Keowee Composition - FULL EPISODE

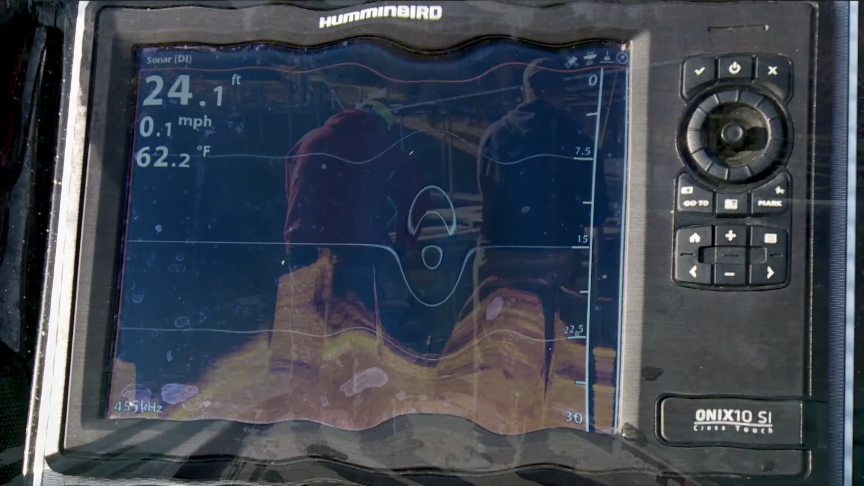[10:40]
On screen: depth 24.1 ft, water 62.2°F, speed 0.1 mph
That's real quick. I want to look at that. There's a boat or something. Look at it. Look at it.
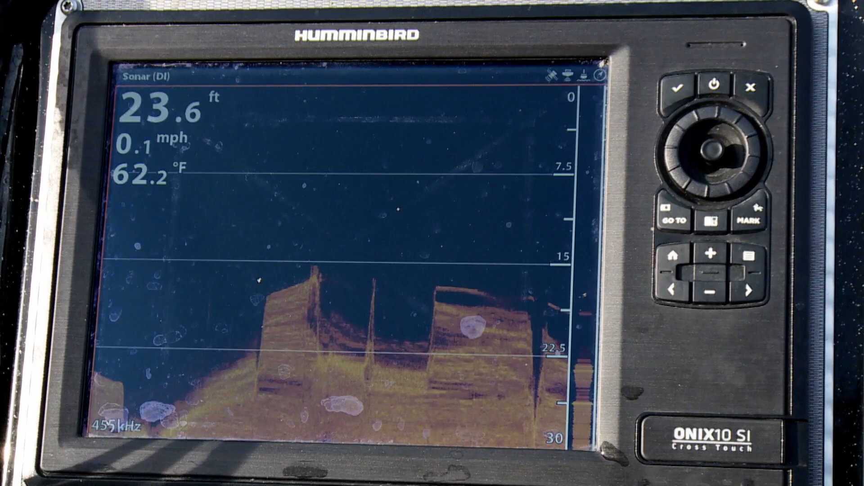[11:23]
On screen: depth 23.6 ft, water 62.2°F, speed 0.1 mph
I mean, we just came across it and we could see there was something big down there. Yeah. See, I'm coming off it now.